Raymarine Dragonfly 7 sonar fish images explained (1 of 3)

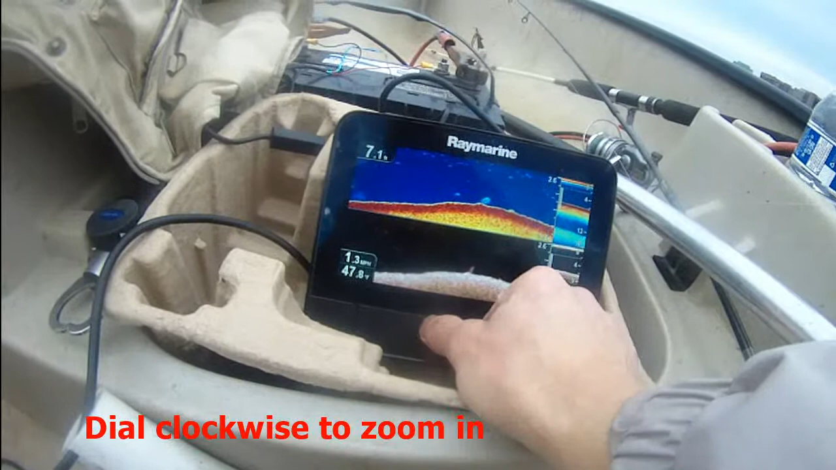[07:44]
Maybe that looks like a bay fish. Something. It's bay fish.
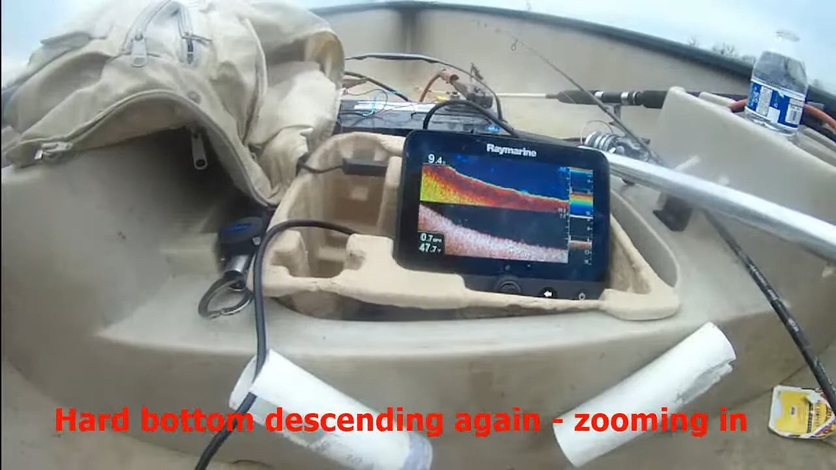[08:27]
Okay, that looks like a fish.
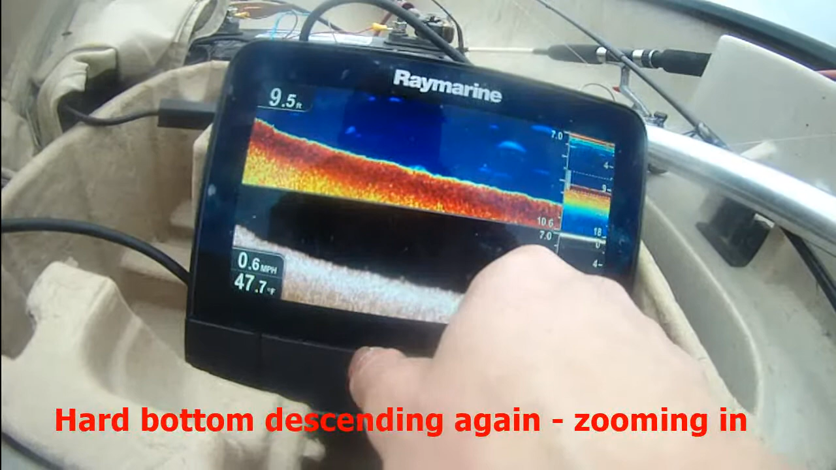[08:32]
On screen: water 47.7°F, speed 0.6 mph
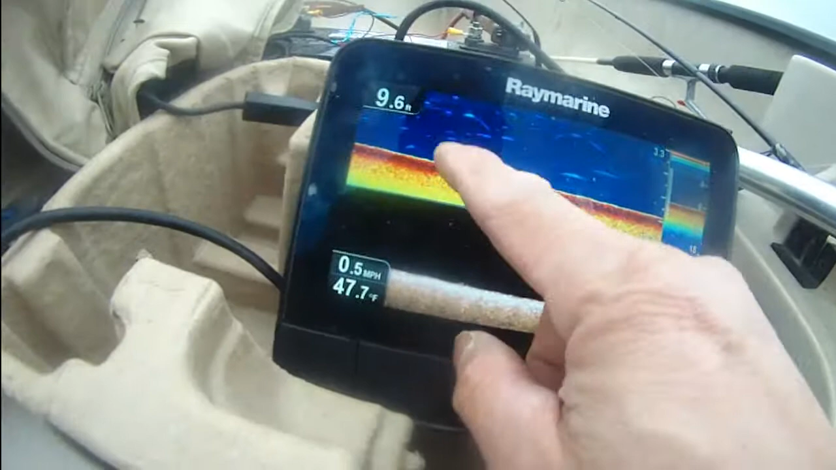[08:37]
On screen: depth 9.6 ft, water 47.7°F, speed 0.5 mph
Nine point 6 feet deep right now. 9.7.
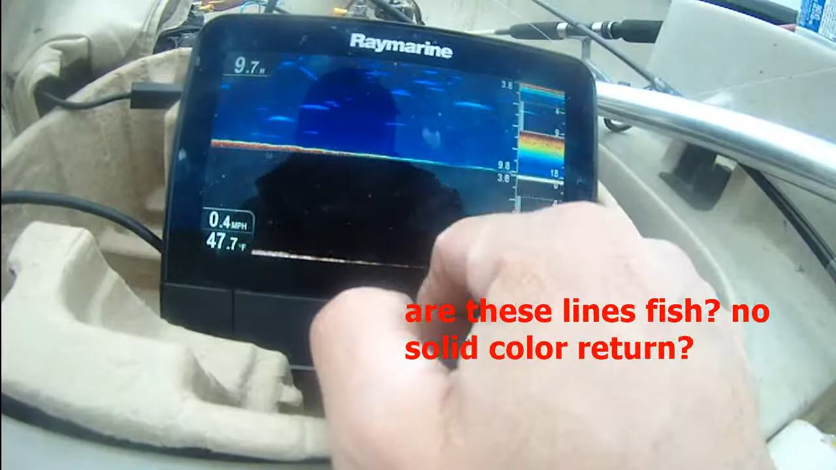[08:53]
On screen: speed 0.4 mph
It's hard to say, you know, but I'm gonna.
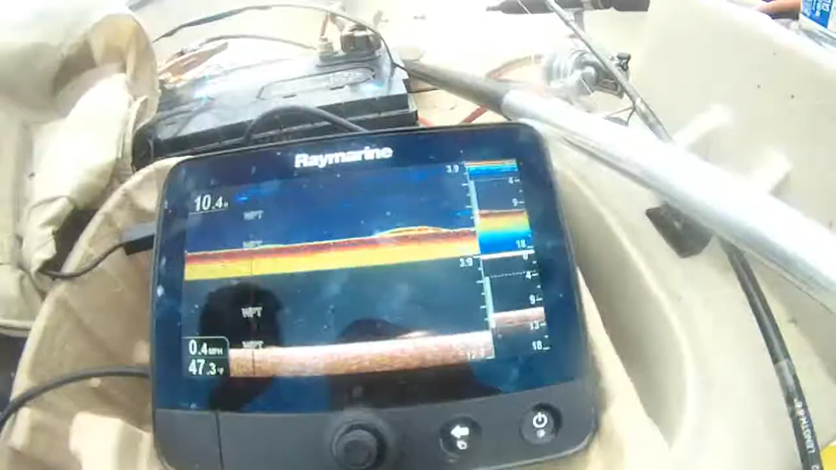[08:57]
On screen: speed 0.4 mph
That looks like a fish. Right here, this guy here. You know, so there's definitely some fish here.